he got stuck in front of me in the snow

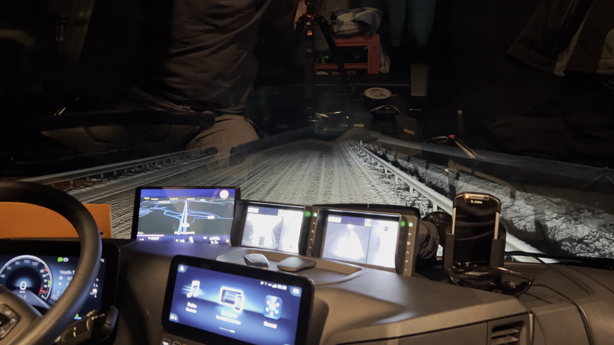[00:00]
What's up, people? What's happening? Truck driver here.
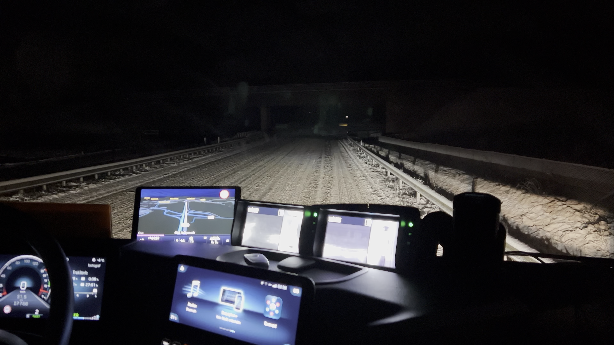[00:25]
As you can see, Germany is under snow this morning. Outside is -4. Snow is everywhere. It's 4:30 in the morning, so
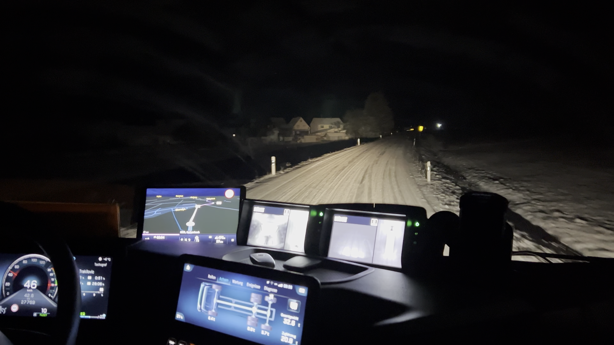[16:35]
One more time, curve up to hill, -5. Temperature goes down, so
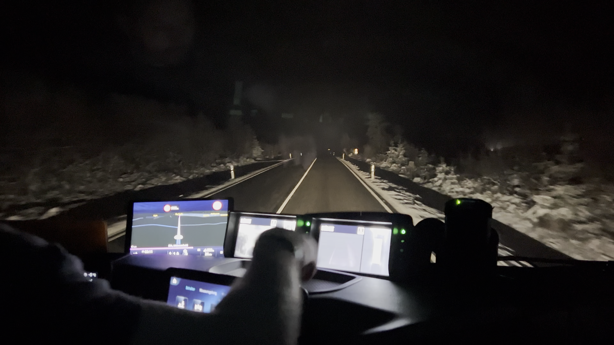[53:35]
1 kilometer. At the traffic circle, take the second exit. No problem, lady. Just turn. Oh, there's a plane, or? It's arriving. Here is small airport, Siegen. Siegerland. It belongs to Siegen. Siegen is maybe 20 kilometers in front of us.
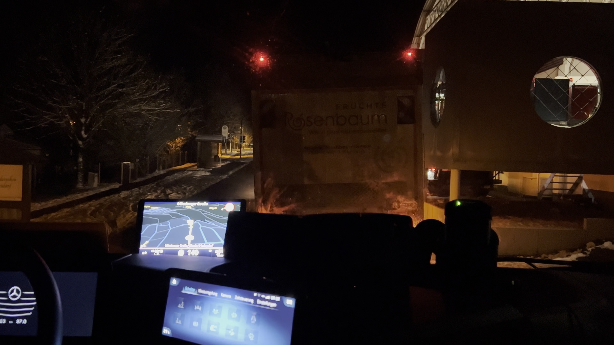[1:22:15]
I need to unload here. But there is one truck. I don't know, did he unload? Or what? Then second, I'm the third.